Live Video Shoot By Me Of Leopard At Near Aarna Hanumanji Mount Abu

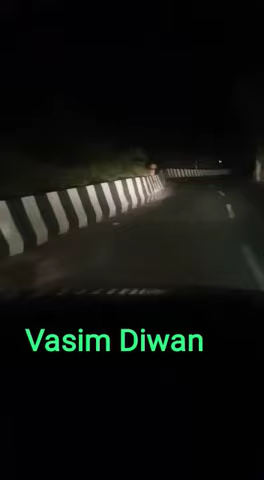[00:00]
चीता देखो सामने चीता बैठा है। माउंट आबू का रोड है, आरना हनुमान जी का। देखो देखो वसीम दीवान माउंट आबू। मैं भी साथ में। देखो चीता रियल।